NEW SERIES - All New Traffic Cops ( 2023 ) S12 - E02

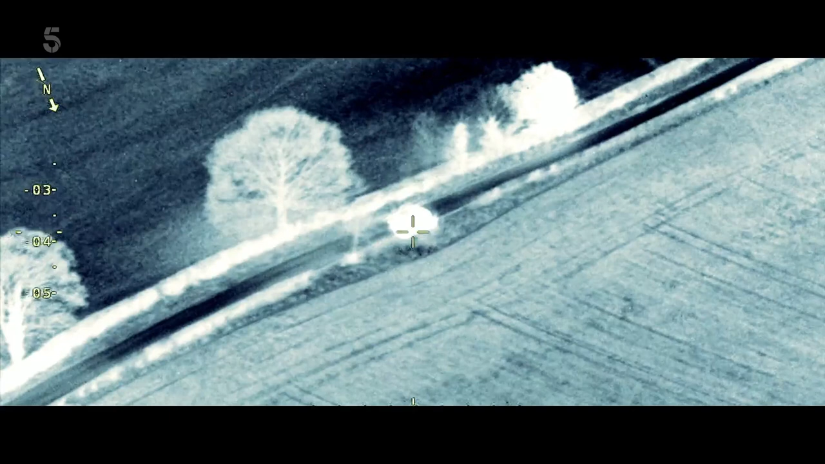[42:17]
The drunk Golf driver, pursued from air to ground, who was almost twice the limit at the roadside.
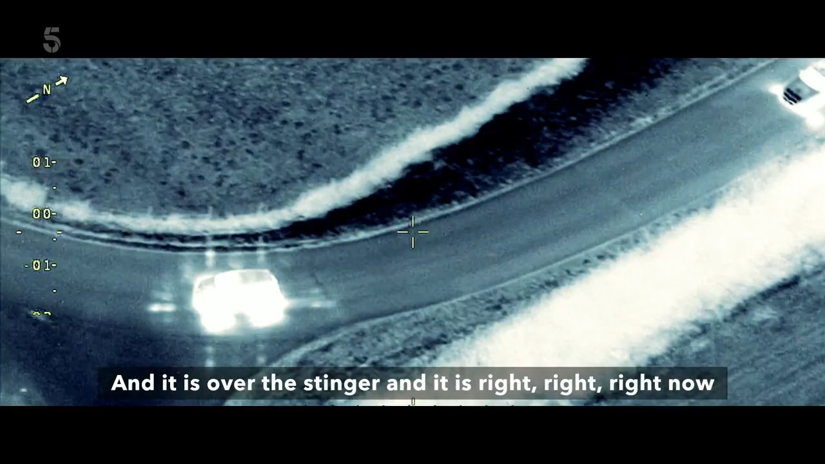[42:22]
And it is over the stinger, and it is right now.
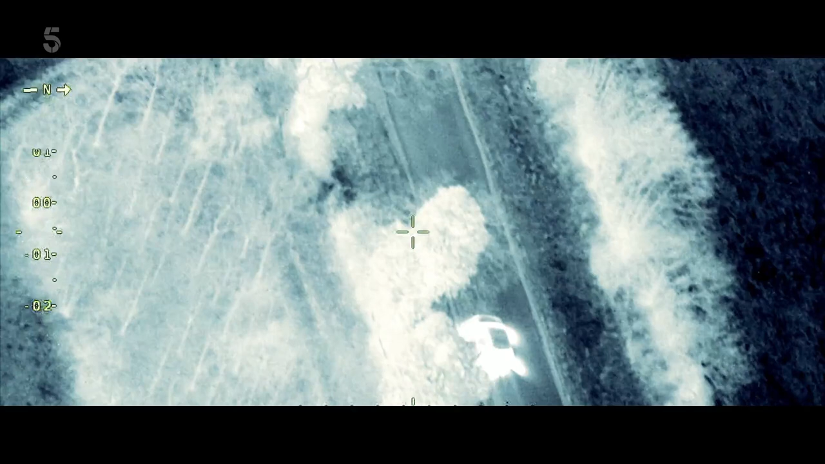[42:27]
The tyres will be going down now, so we need to be tight, ready for a decam and a chase on foot. Come on, boys, keep it don't tight. Don't lose him now. Was imprisoned for 10 months and banned from driving for 23 months for drink and dangerous driving.